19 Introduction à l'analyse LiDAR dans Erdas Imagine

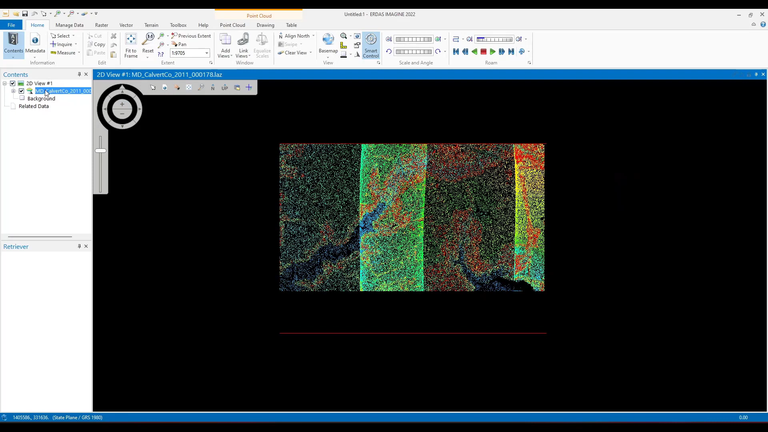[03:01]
il nous suffit de faire un clic droit et de choisir Add Point Clouds. Nous allons cliquer dessus.
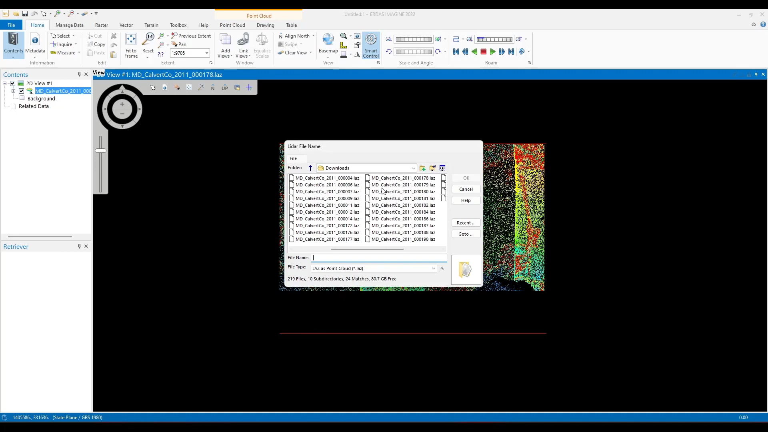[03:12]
Et nous allons ajouter par exemple ceci. Et faire OK. Tel que coché dans les préférences, nous avons automatiquement les pyramides layers qui se calculent pour chaque couche de données que nous ajoutons à l'écran.
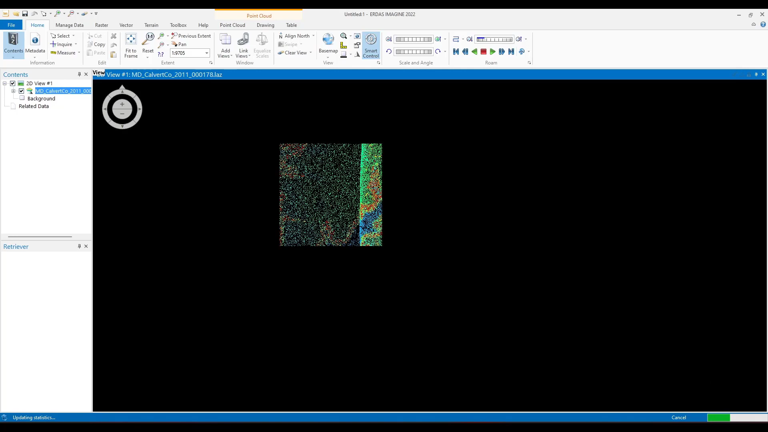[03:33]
Alors, une fois nos points cloud importés et affichés à l'écran, nous pouvons les visualiser sous forme de dégradés de couleurs avec une symbiologie évolutive suivant l'élévation de chaque point. Alors, ces points cloud ont été téléchargés depuis une source de données
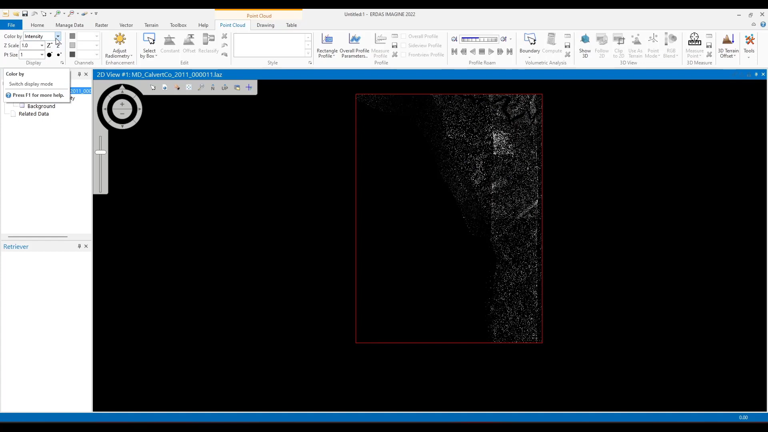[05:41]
Suivant les couches des fichiers, suivant l'intensité, suivant les premiers et derniers retours, et suivant les différents retours proprement dit. Comme vous le savez, les capteurs LiDAR reçoivent ils émettent des signaux et les reçoivent de façon séquentielle suivant l'intensité du signal. Chacun a une couleur qui lui est définie.
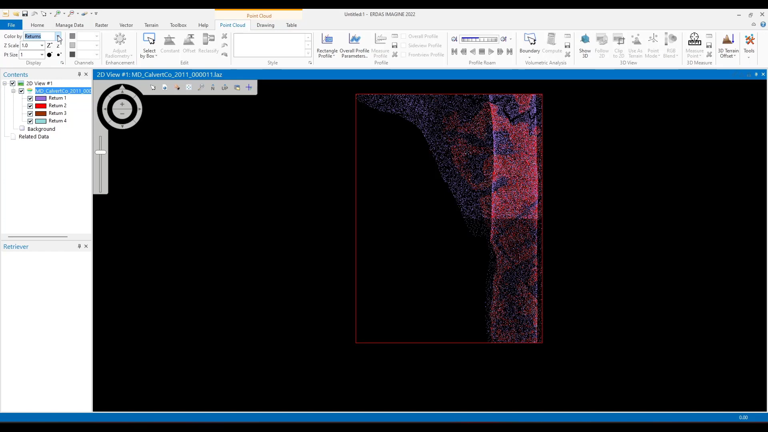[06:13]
Alors nous pouvons retourner sur la coloration suivant l'élévation et choisir la taille des points avec cet outil point size. Nous pouvons entrer manuellement la taille des points ou alors tout simplement élever ou diminuer la taille de nos points.
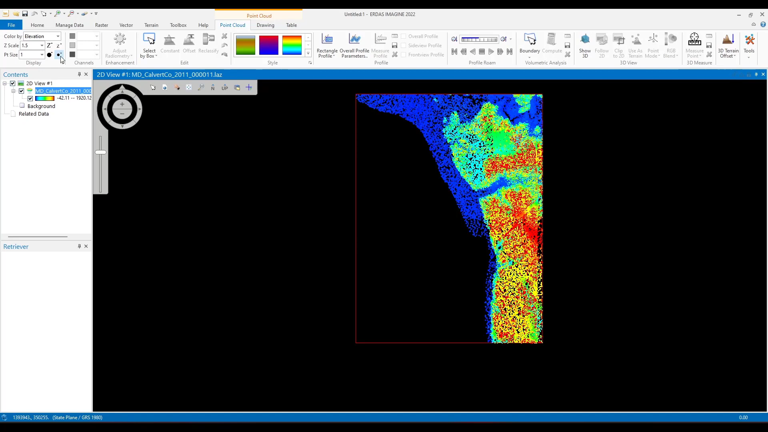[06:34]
Alors, nous devons aussi choisir la palette de couleurs avec laquelle sera affiché notre point cloud.